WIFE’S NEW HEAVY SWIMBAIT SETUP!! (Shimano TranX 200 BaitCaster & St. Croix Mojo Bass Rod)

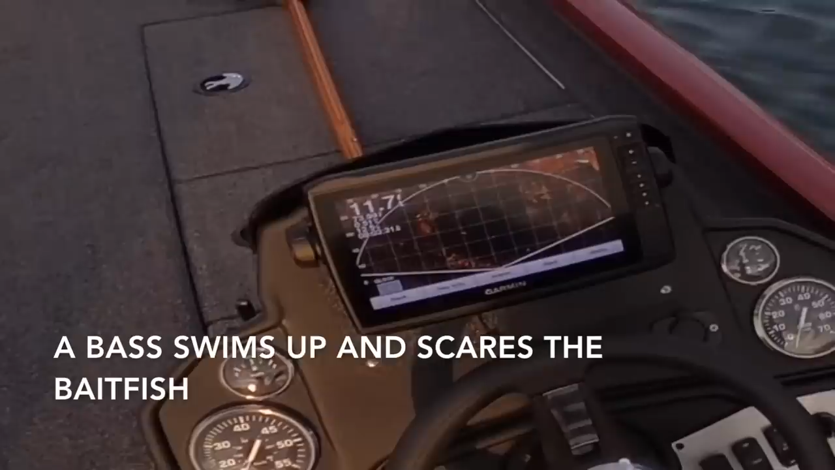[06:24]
something big just went in for them that was crazy
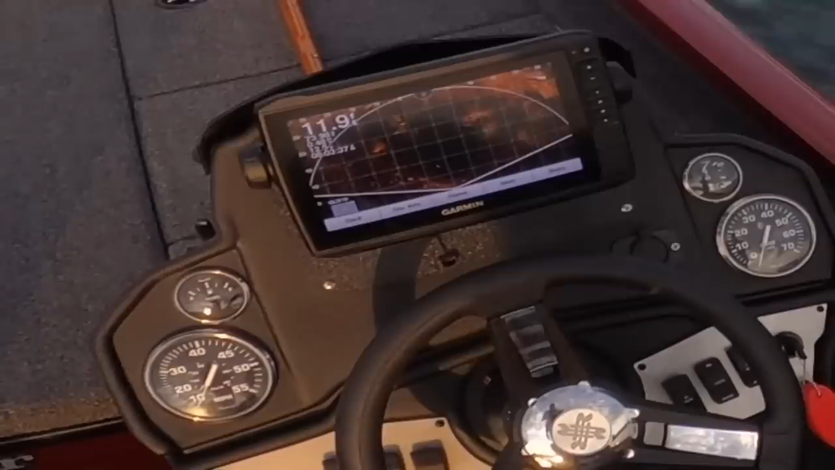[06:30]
oh they just dispersed a big bass just run through there and they're trying to take out that bait that was crazy
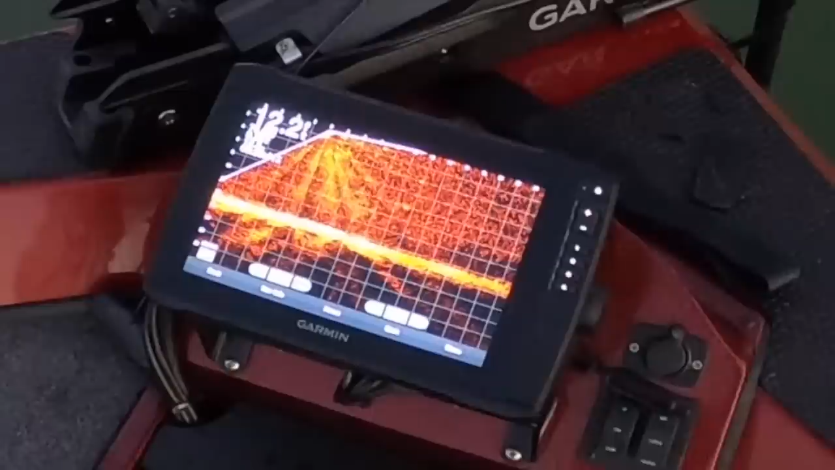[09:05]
It almost looked like there was something chasing it up, right? Yeah, it did.
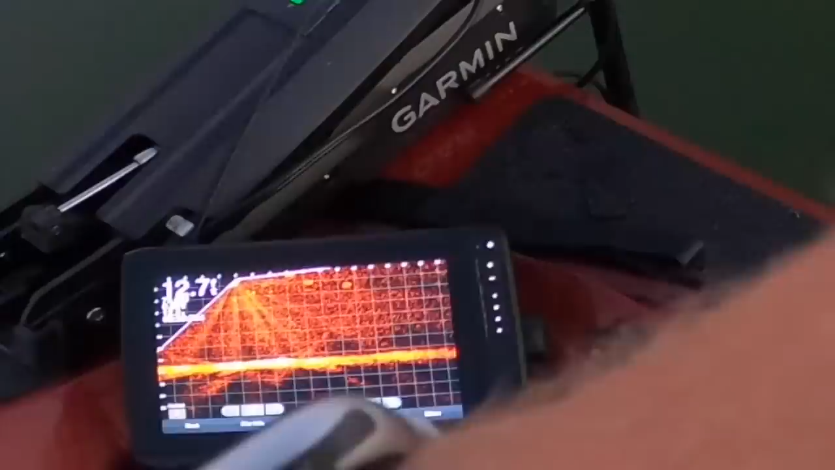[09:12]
Dang Thing it's trying to eat those bait.